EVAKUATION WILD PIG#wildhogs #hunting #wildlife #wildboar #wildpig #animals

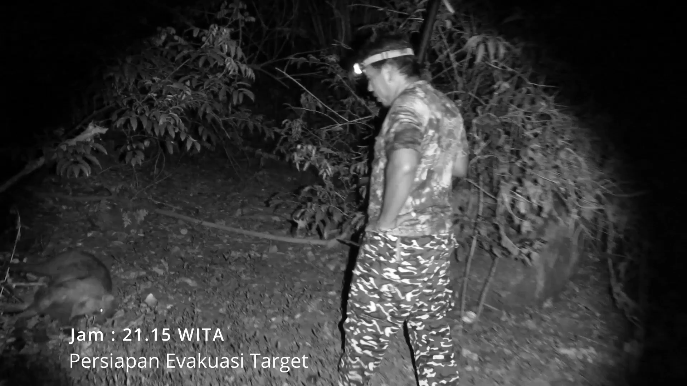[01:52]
Dia naik tapi mundur. Dia naik tetap mundur. Ini dia toh.
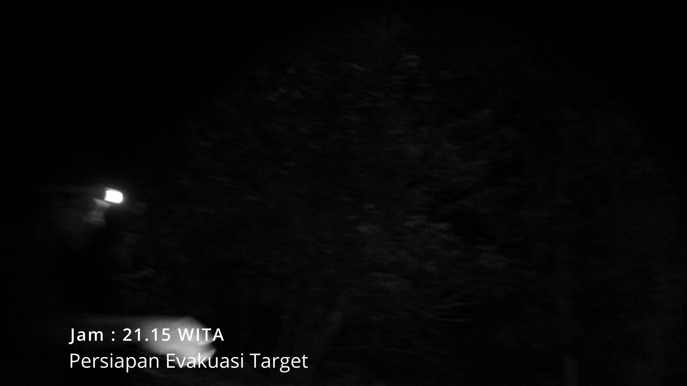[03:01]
Babi biasa datang. Dia datang makan di sini. Oke.
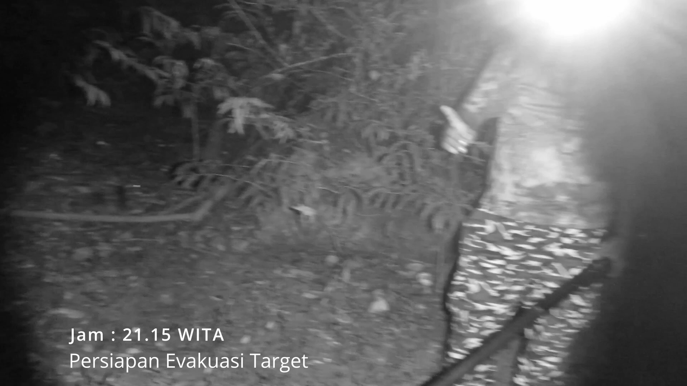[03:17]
Ini lokasi letaknya di pinggir jalan.